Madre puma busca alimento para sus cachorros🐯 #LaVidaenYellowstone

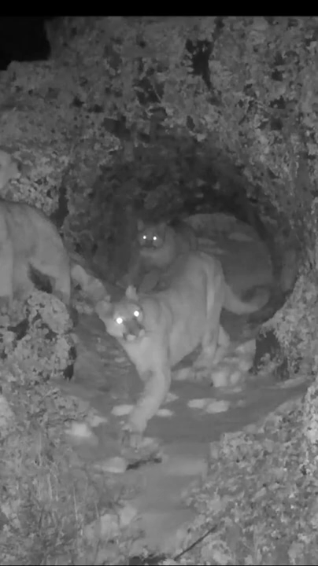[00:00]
Mamá y los cachorros salen de su guarida.
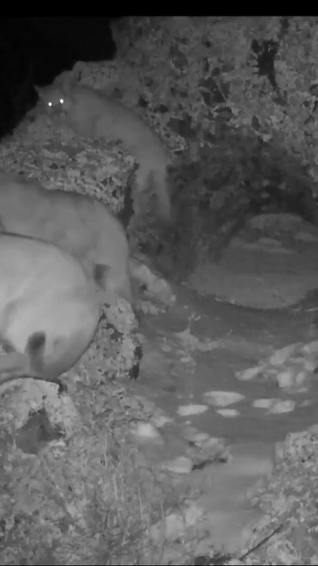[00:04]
Estos cachorros tienen seis meses. Aún son muy jóvenes para ir a cazar con mamá. Así que ella va a cazar sola.
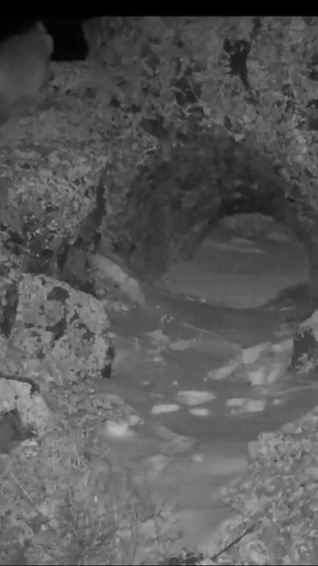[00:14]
Atrapa a su presa, luego vuelve con sus cachorros y los lleva a cenar. Un ciervo pequeño como este alimentará a la familia durante dos o tres días.